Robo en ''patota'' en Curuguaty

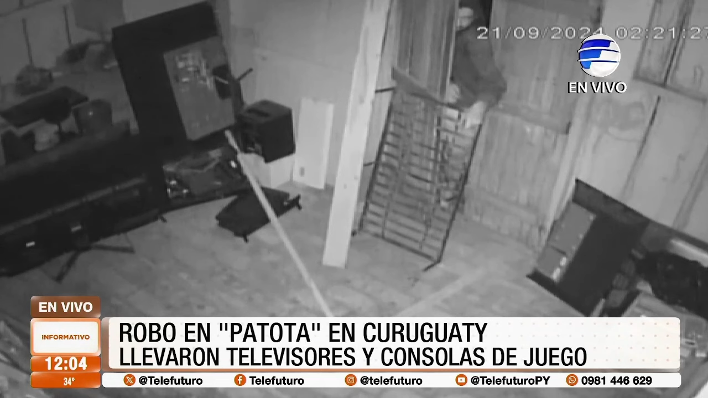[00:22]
y se llevan todo lo que pueden. Está ya nuestro compañero Carlos Aquino con los detalles de la información. Carlos. Así es Luis, varios sujetos que lentamente iban llegando hasta frente de un local comercial que ya se encontraba cerrado. Y luego tres de ellos van hacia atrás y violentan la puerta trasera para poder ingresar en el recinto.